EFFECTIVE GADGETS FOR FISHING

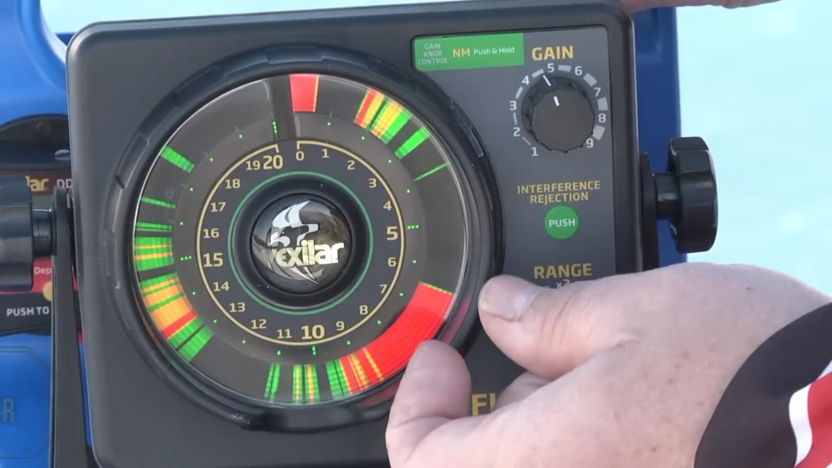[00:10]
introducing an interesting fishing gadget the vexler flasher sonar system
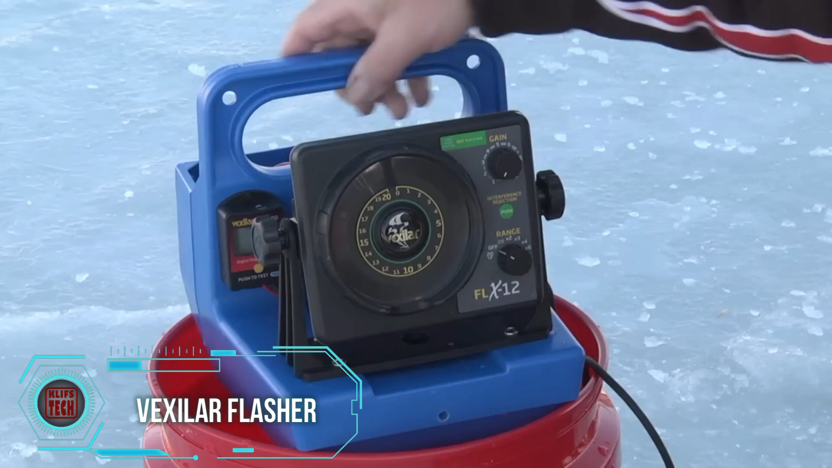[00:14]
suitable for both beginners and seasoned anglers this device provides valuable insights into fish behavior for beginners while experienced anglers will
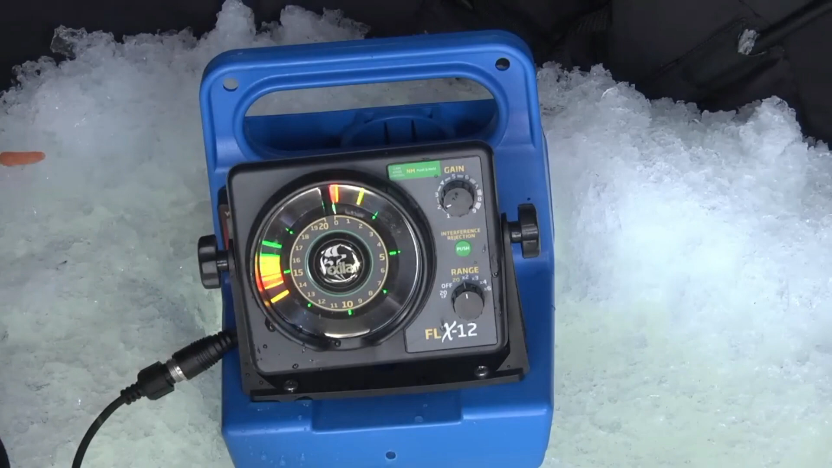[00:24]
appreciate the advancements in technology here's the deal it operates on the same
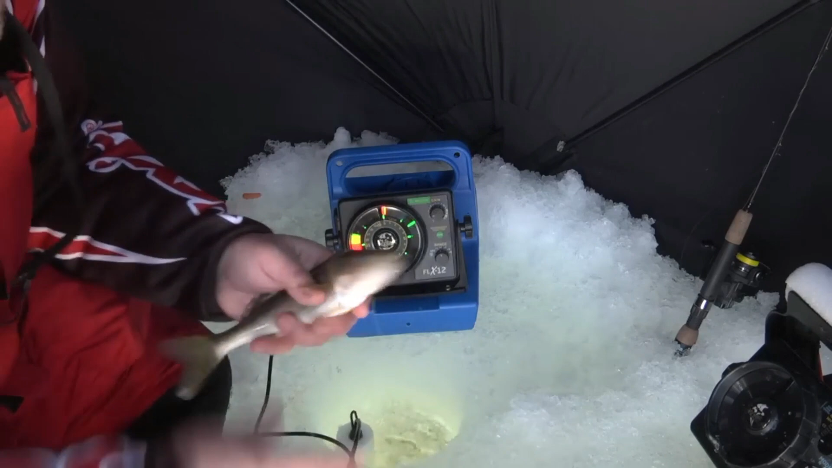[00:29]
principle as other sonar systems but presents information in a unique way the
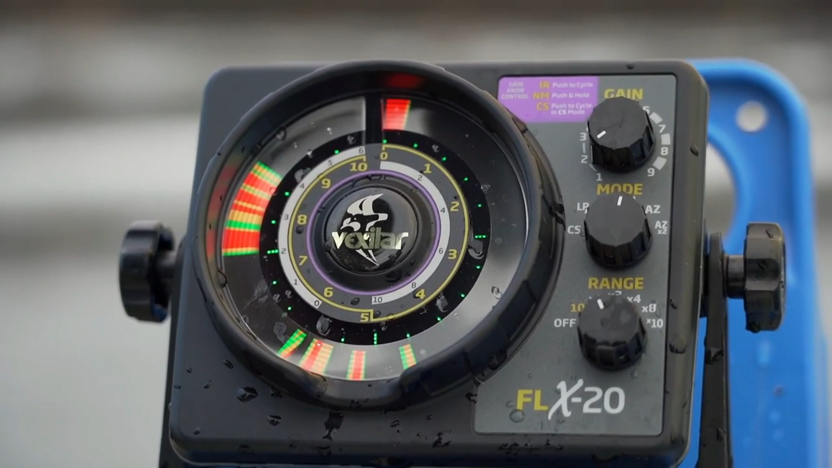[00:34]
depth is indicated on a scale with numbers while multi-colored strips represent the fish
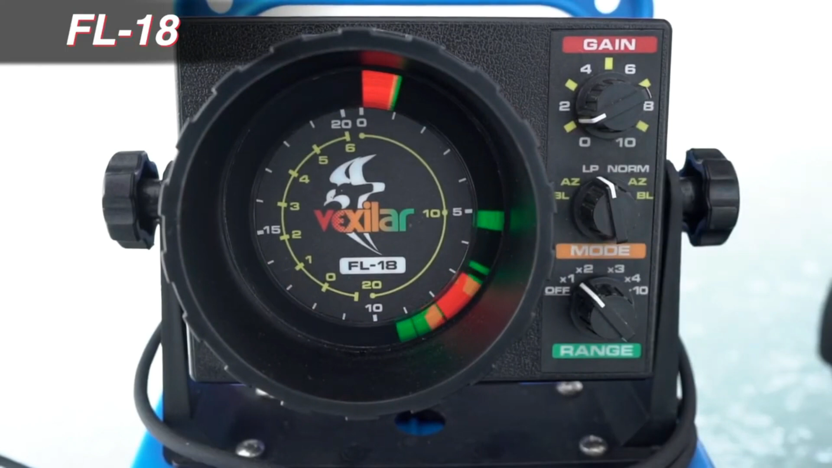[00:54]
reaching up to 36 meters but also boasts a
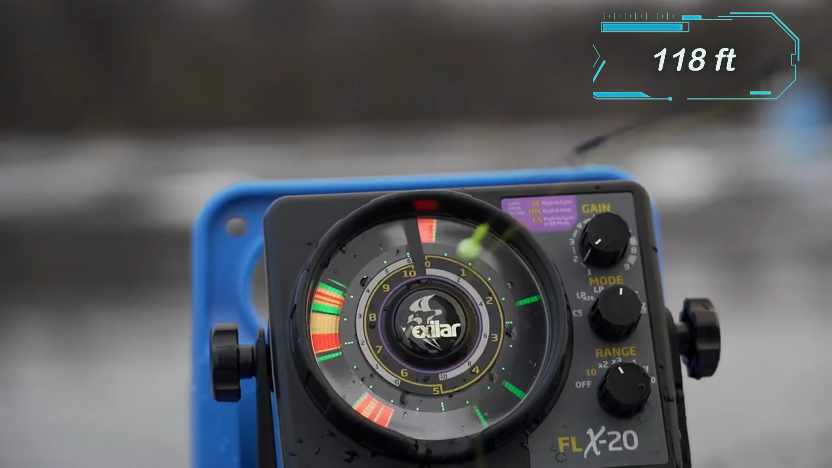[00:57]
brighter and clearer screen the price for this version is 420